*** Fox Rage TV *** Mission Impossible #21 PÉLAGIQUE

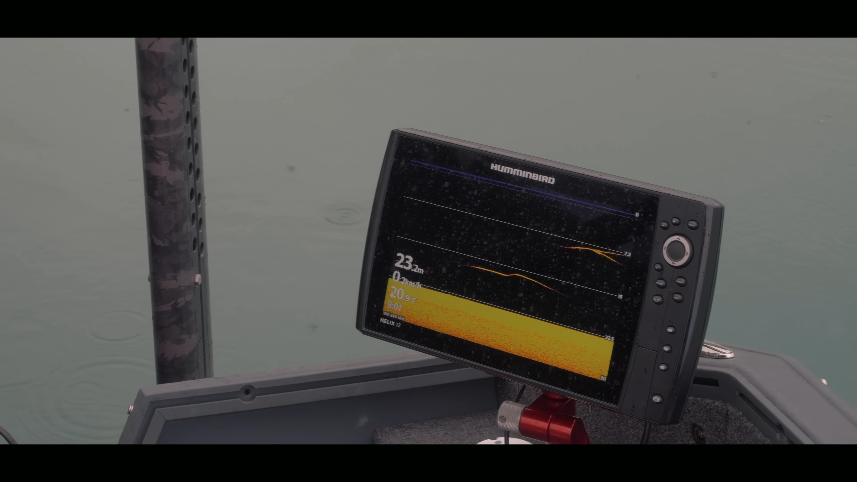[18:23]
On screen: depth 23.2 m
Donc normalement, hop, là, je vois mon leurre. Je vais me bloquer au-dessus.
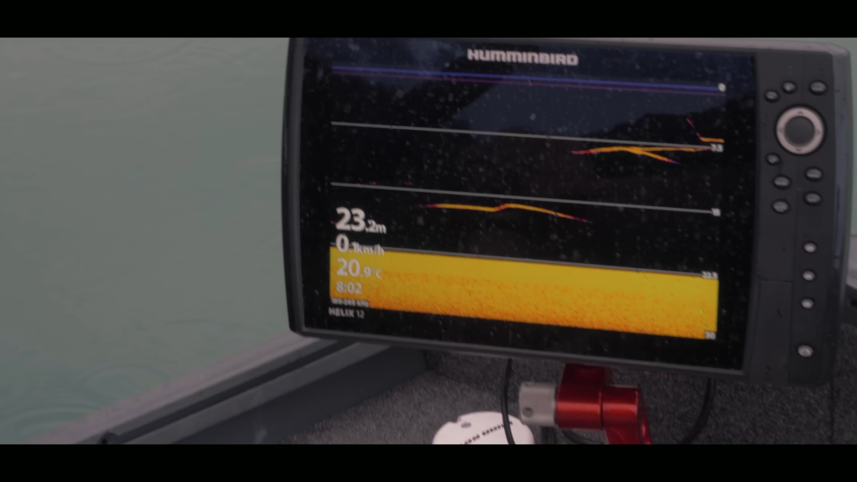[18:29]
On screen: depth 23.2 m, water 20.9°C
Là, par exemple, il y avait un groupe de poissons. Il y en a un qui monte sur mon leurre, qui l'a vu, mais il est sorti du cône. Ça veut dire qu'il s'est, lui, il s'est sauvé. C'était pas forcément un carnassier. Donc, on va bouger gentiment au thermique.
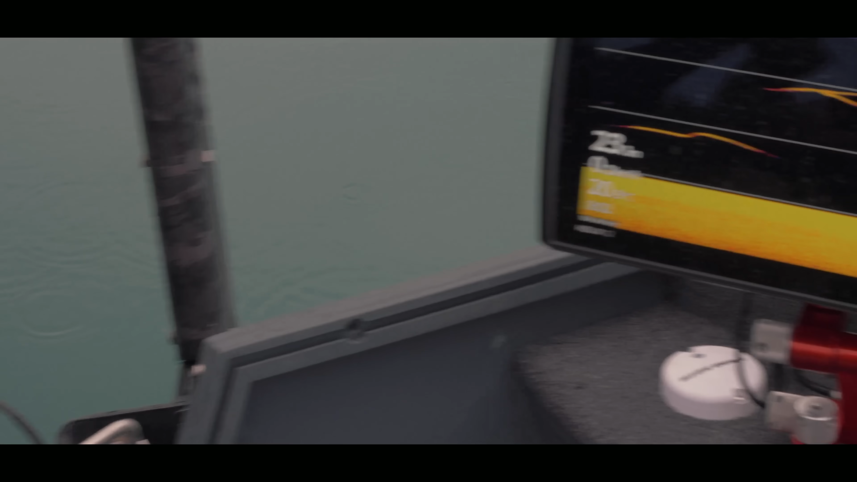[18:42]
On va essayer de trouver des poissons comme ça suspendus, et on va leur présenter le leurre. Des fois, il y a des poissons blancs qui montent par curiosité.
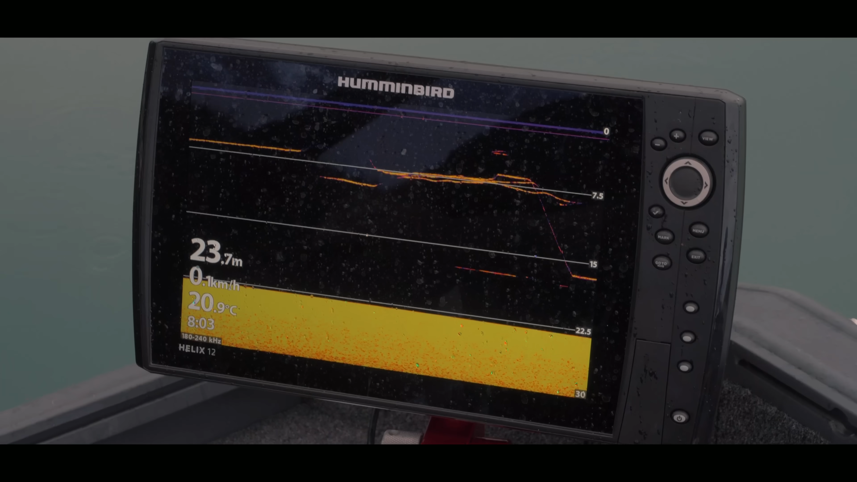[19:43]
On screen: depth 23.7 m, water 20.9°C
qui est comme celui-là à 15 ou 16 mètres de profondeur.
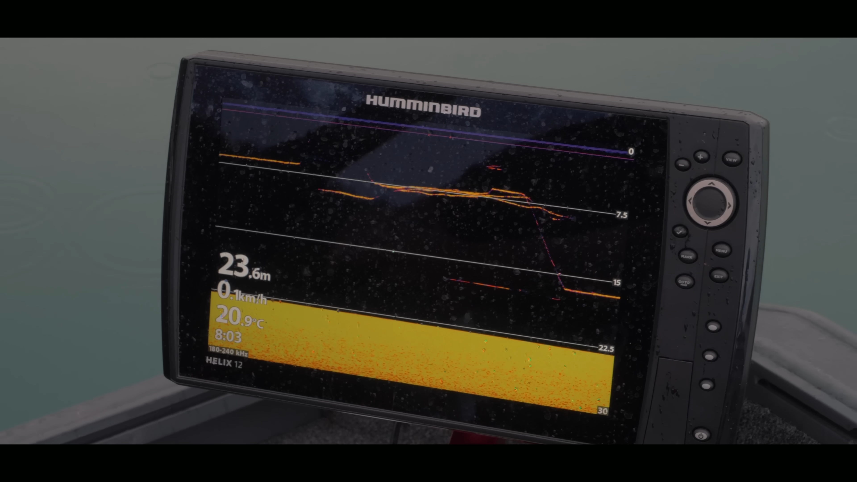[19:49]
On screen: depth 23.6 m, water 20.9°C
Bon, celui-là était vraiment bordure de cône, donc l'écho n'était pas quali, clairement j'étais pas dessus.